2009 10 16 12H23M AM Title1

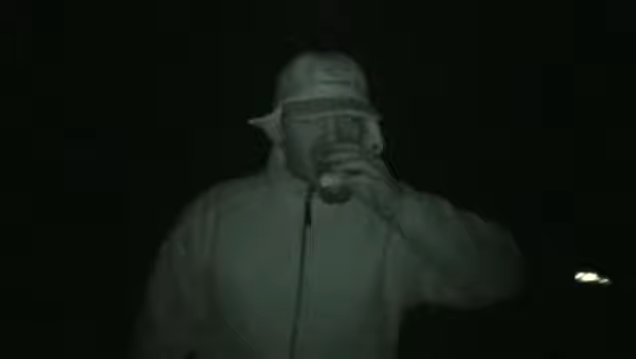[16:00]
Let's go a bit closer. It's a bit blurred at distance. With infrared?
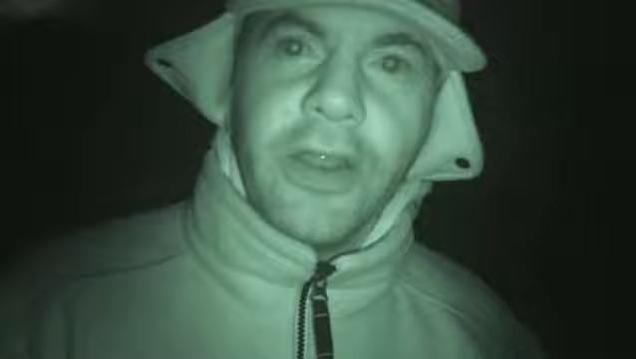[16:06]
Yes. All snug, ready for an evening's drinking and barbecue.
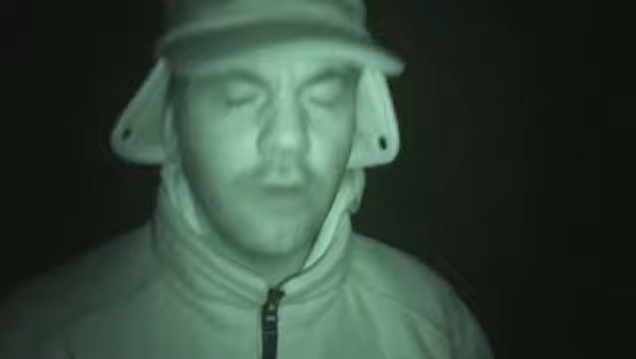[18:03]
It kills your night vision, this screen. Huh? Too bright.
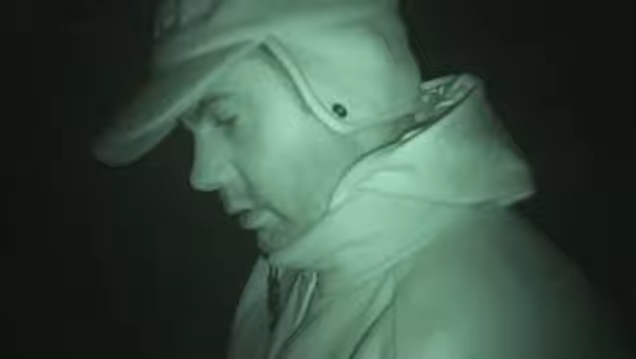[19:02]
It's actually pitch black.
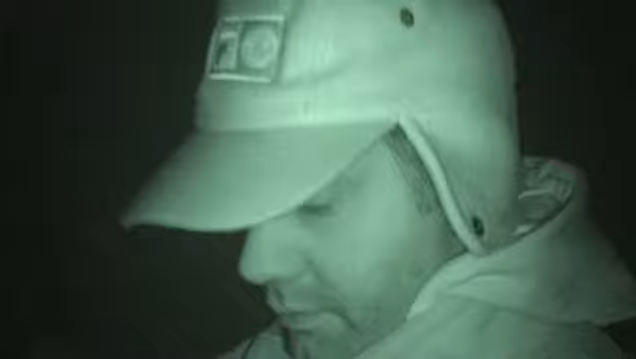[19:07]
Desert doesn't even know I'm pointing a camera at him. They look good in HD, don't they?
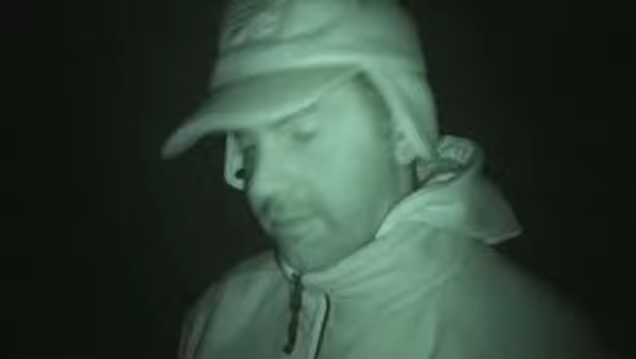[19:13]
It's not HD all at night. No, I can see them in HD.